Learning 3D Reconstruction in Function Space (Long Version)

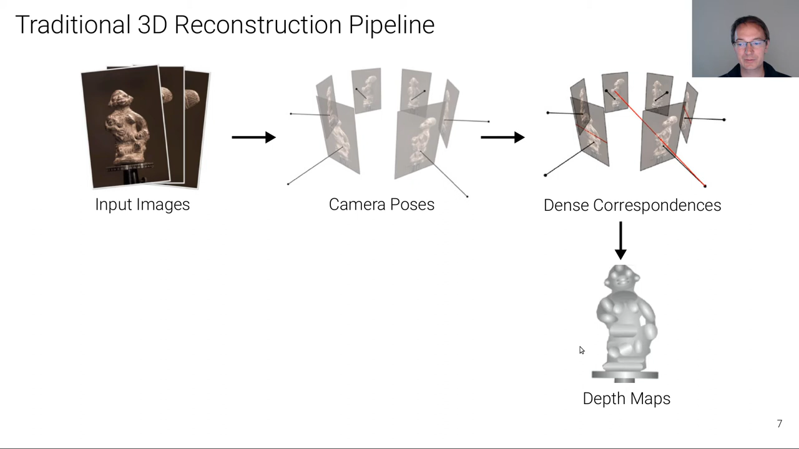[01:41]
calculates depth maps that way, which are then fused into a coherent 3D reconstruction that can be further optimized using mesh refinement or volumetric techniques.
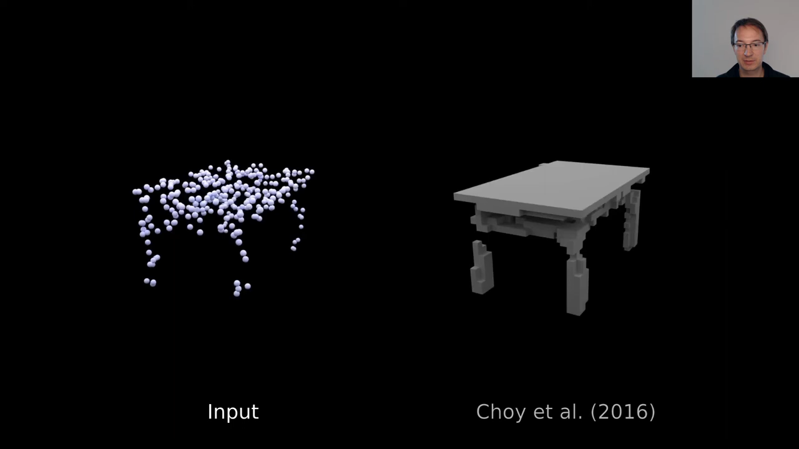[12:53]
We can also reconstruct using a very sparse and noisy point cloud as input,